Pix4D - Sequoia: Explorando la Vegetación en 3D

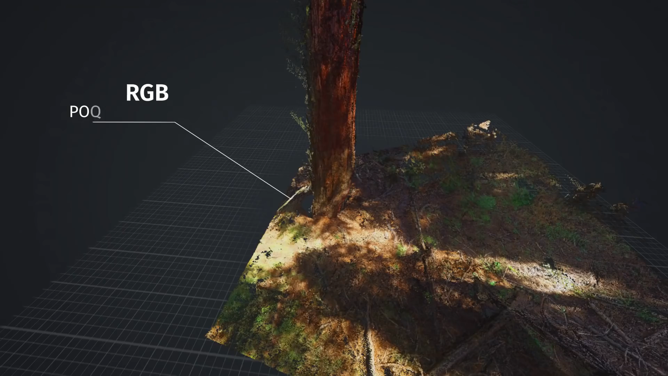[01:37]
The industry has already access to point clouds made from RGB images, datasets where they can take measurements in both 2D and 3D.
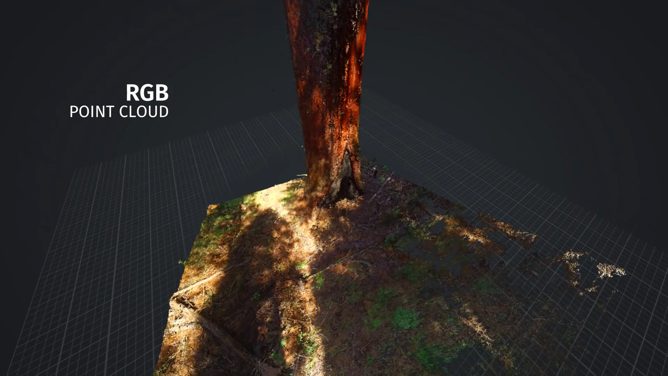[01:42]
Now at Pix4D we have explored how to combine information from
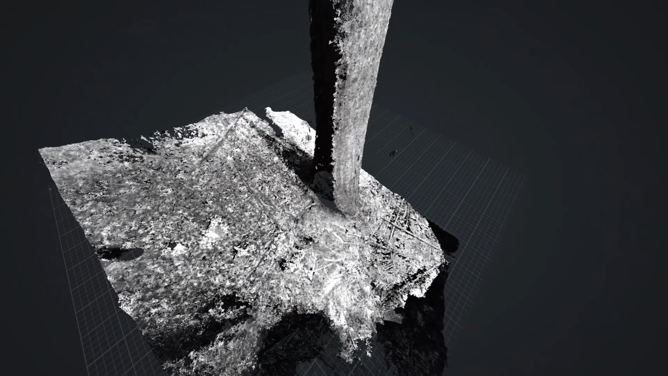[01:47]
the individual bands such as red and near infrared.
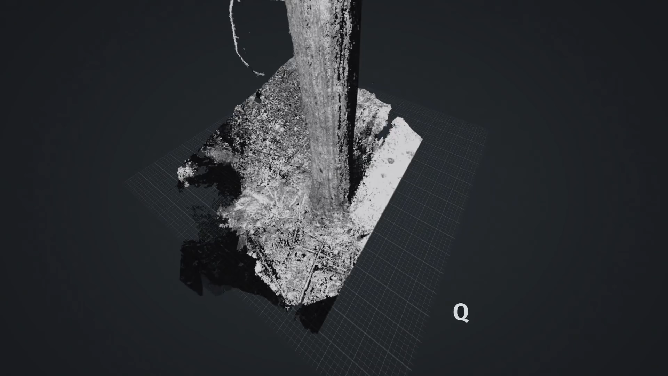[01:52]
Combining the information from these individual bands we get access to a whole new dimension of information.
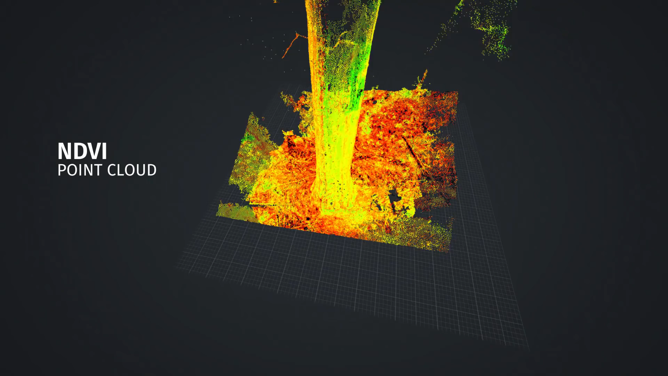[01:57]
Vegetation indices like NDVI that can now be understood in their natural habitat in 3D. Thanks to this exploratory project we developed the proof of concept behind this technology.
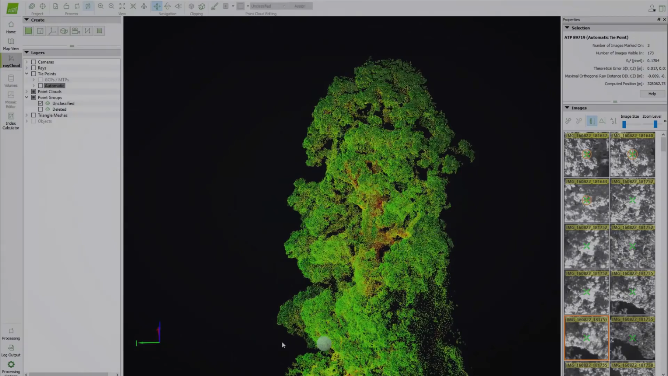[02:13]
Now is the time to explore where this can take research, business and industry.